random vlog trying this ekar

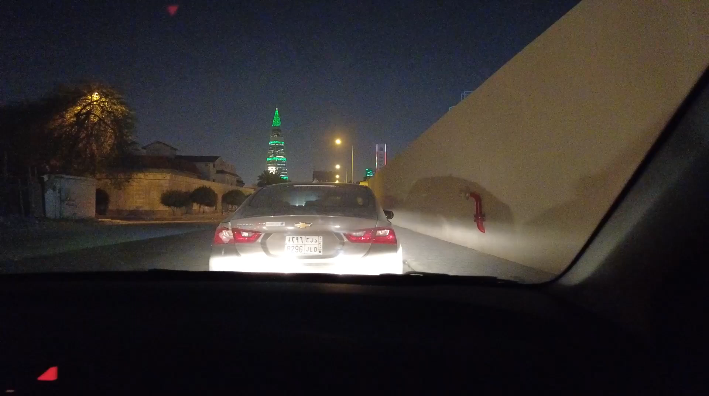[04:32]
Tapos baba na tayo. Nakapark na po tayo. Here comes. Yeah. Galing talaga ng driver namin, no? Driver ko pala.
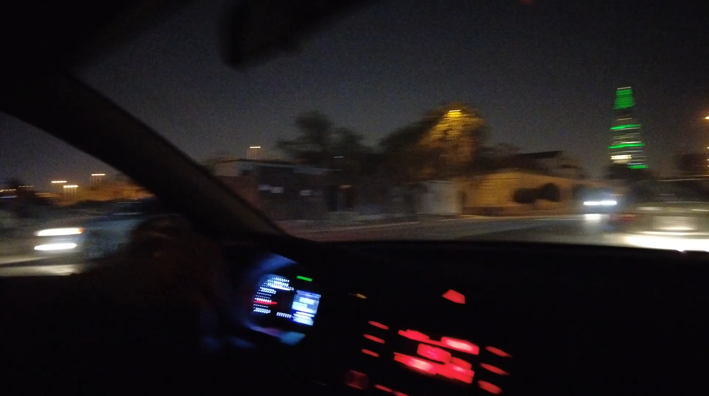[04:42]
Driver ko. Bale, alis na. Bababa na ako.